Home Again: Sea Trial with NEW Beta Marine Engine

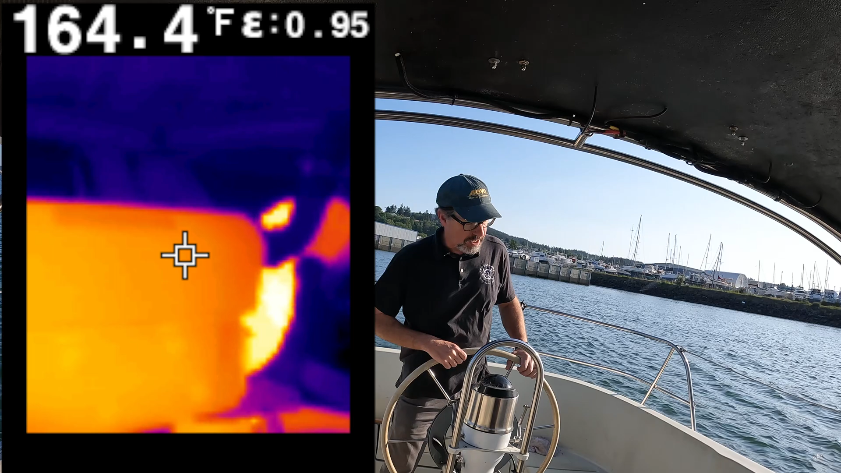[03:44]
On screen: spot 164.4°F
But before we got to the actual sea trial, thermal image cameras on a commissioning are fantastic.
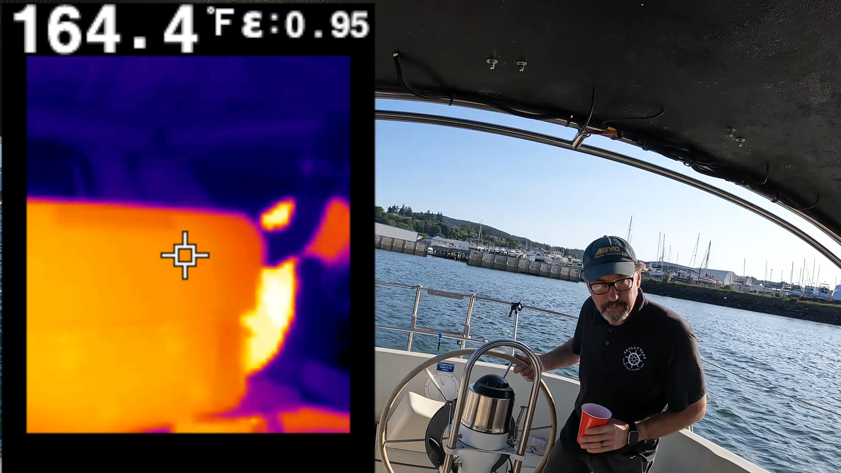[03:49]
On screen: spot 164.4°F
That's the heat exchanger, all warmed up, nice and even. That's what we were looking for.
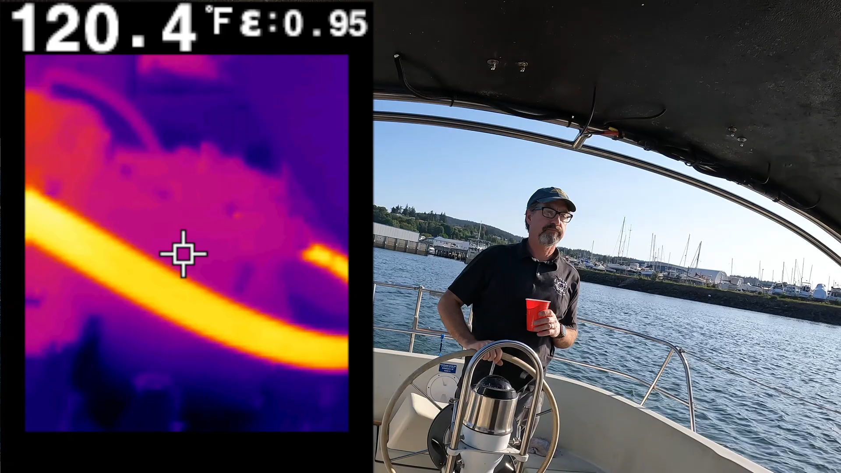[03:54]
On screen: spot 120.4°F
That's the sail drive. The bright spot is the heater hose that runs
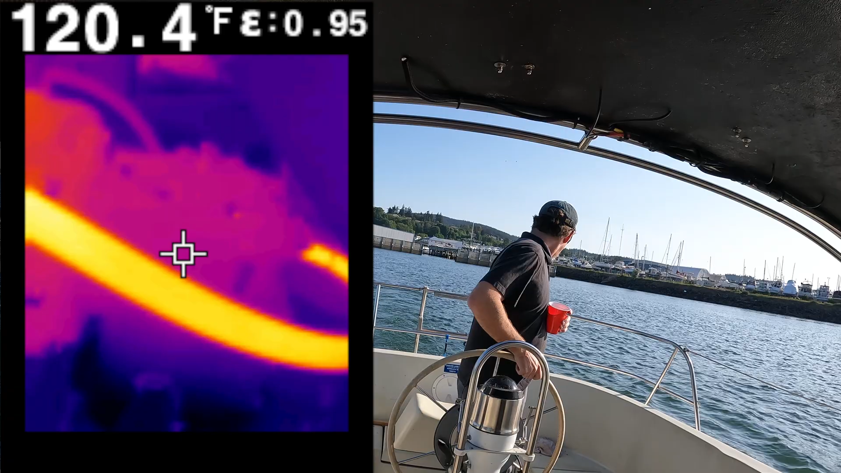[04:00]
On screen: spot 120.4°F
around and for the red dot heater and then there's the exhaust elbow. So we did extensive temperature testing at about 80% throttle
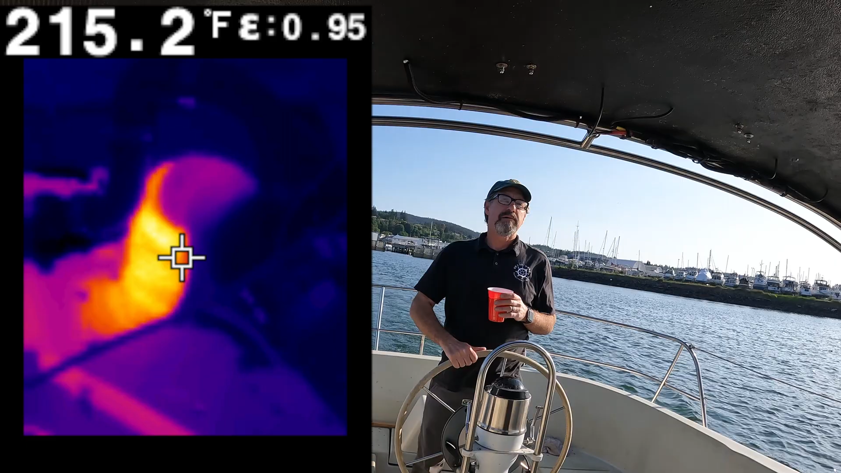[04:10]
On screen: spot 215.2°F
for a good while just to make sure that everything was spot on in the way it should be with this new Beta Marine engine.